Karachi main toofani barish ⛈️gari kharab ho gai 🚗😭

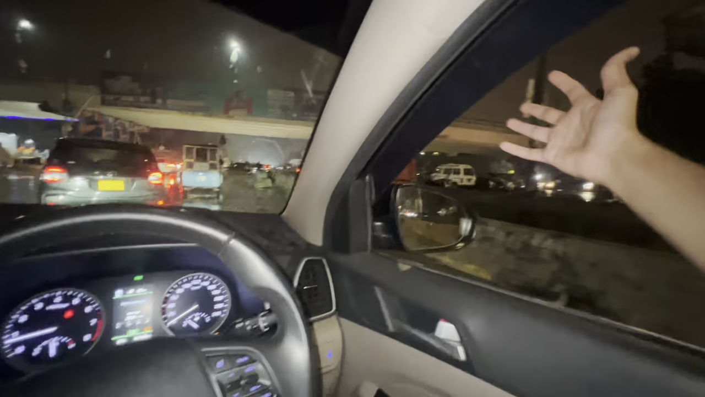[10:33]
हम 2 घंटे पहले निकले थे ना, हम वहीं पर आके देखें खड़े हो गए, देख रहे ना आप लोग, वहाँ उस रोड से हम आए थे उधर बहुत पानी था।
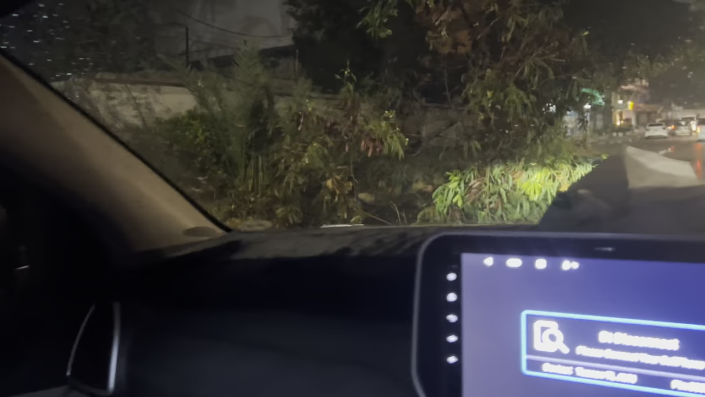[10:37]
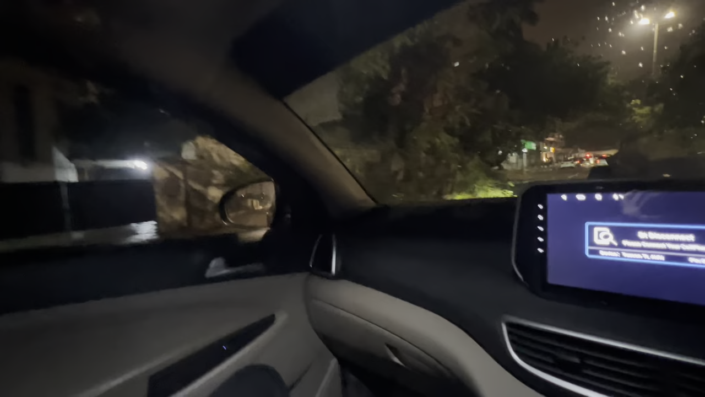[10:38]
यहाँ पर तो पूरा पूरा दरक गिरा हुआ है, बारिश की वजह से पूरा दरक गिर गया, ये देख रहे आप लोग। तो आप लोगों को बारिश में पूरा कराची एक्सप्लोर करा दिया, क्यों अंग्रेज,
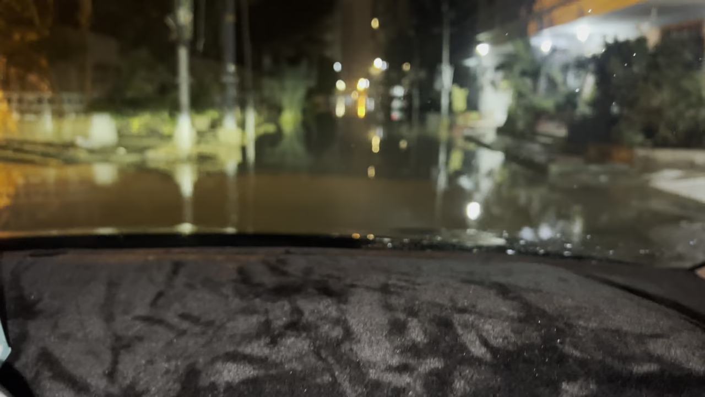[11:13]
बारिश का लेवल चेक कर रहा हूँ मेरी घर की गली में, आप लोग देखें पानी कितना है। मैं तो बोल रहा हूँ यहाँ से चलते हैं, यहाँ से चलना है, वो एक दफा आइडियल पे मिला है गाड़ी,